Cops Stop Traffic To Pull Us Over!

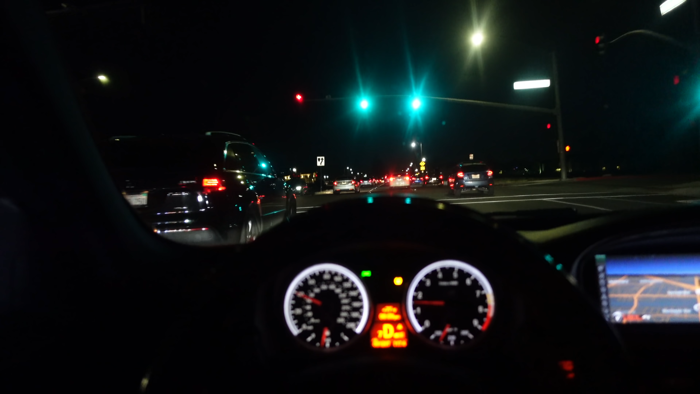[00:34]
The weather is bussing right now. This is the start of another crazy rally. Oh my god, these people are not driving. Like, why are you going 30 miles an hour? Why?